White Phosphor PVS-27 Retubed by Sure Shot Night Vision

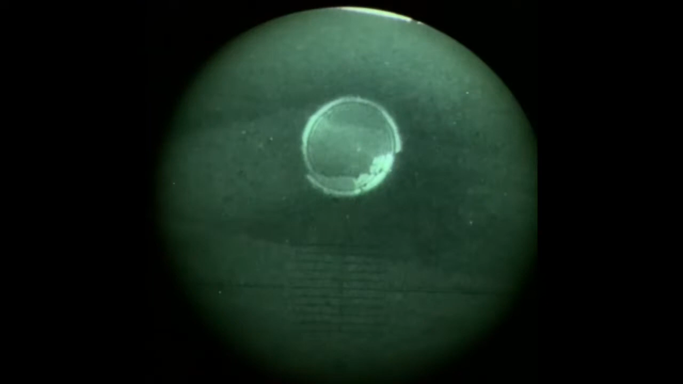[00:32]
yeah I saw splash all right I did three point three and point three ready quick homie hurry up two oh god that's cool I think it's an impact yes
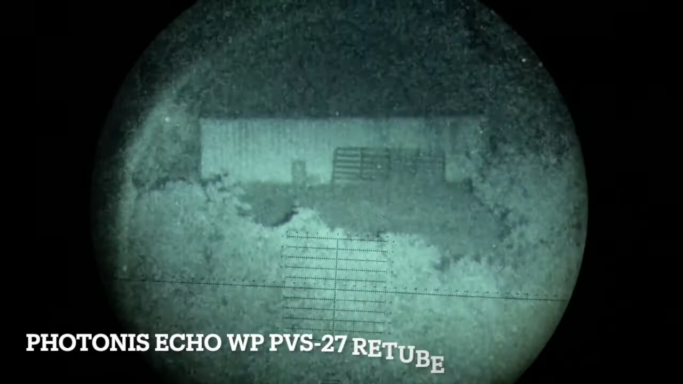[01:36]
how'd that look okay not bad 476 yards to the connex we're looking through a pvs 27 re-tubed by sure shot
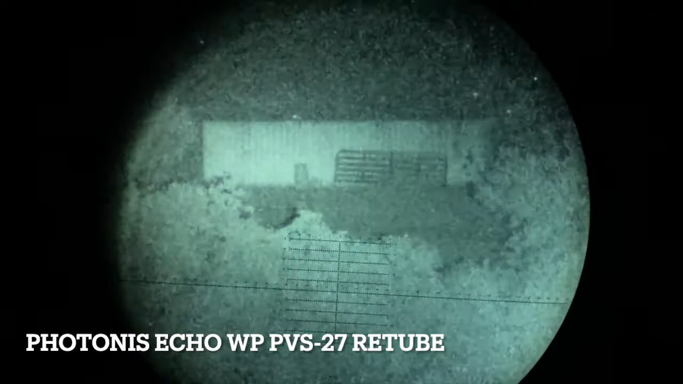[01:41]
night vision with a photonis echo white phosphor that's about 2300 foam illuminated
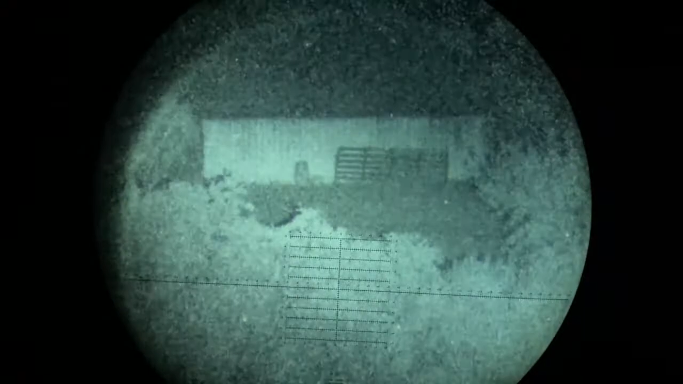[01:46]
by a luna optics elir and we're gonna switch pvs 30 where's the 30
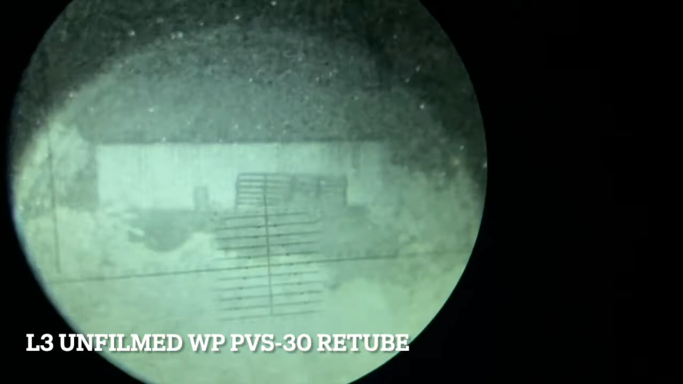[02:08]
phosphor l3 tube all these spine scopes are at 15x this one has a 2500 foam
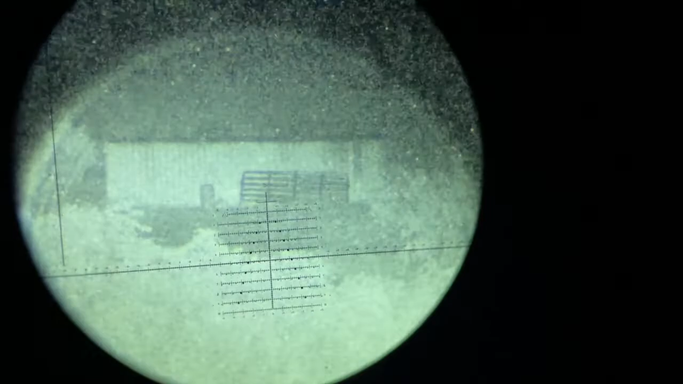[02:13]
for the tube and then we switch to mine
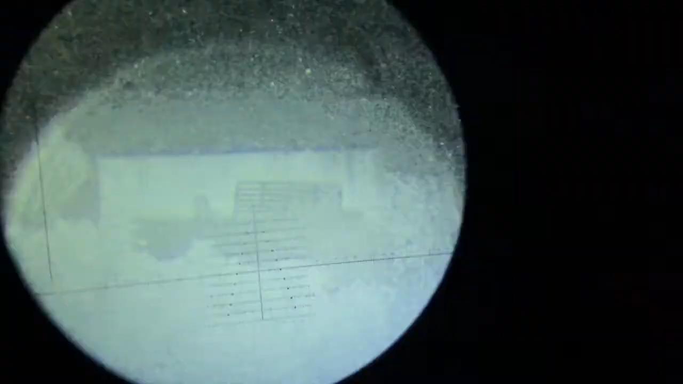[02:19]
pvs 27 with a lbit xlsh
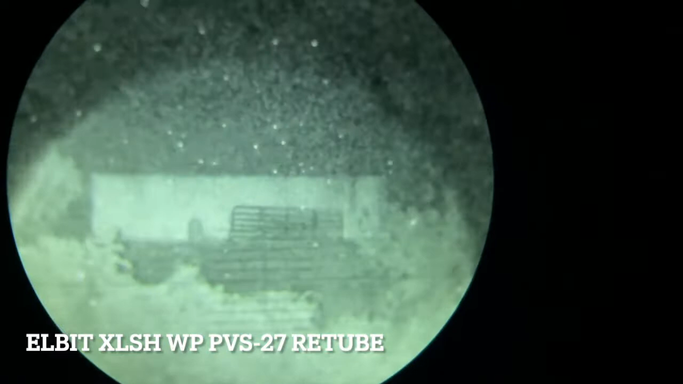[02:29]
that's about 2400 foam come on focus there we go
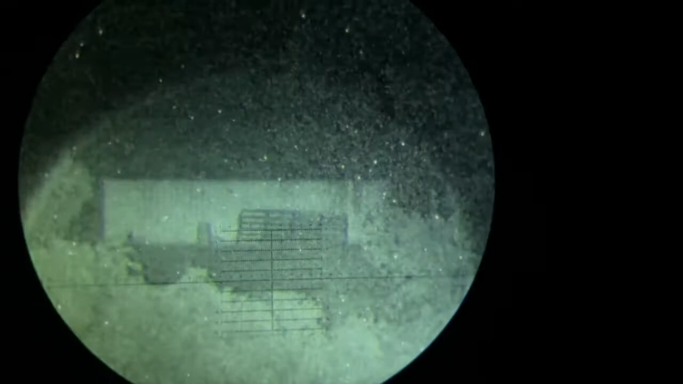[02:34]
oh this is about 2400 foam why can't i not line this up
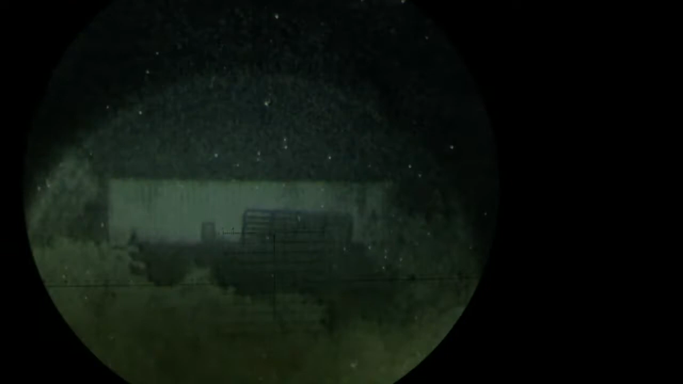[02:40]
where's the sweet spot there we go four four four four Thank you.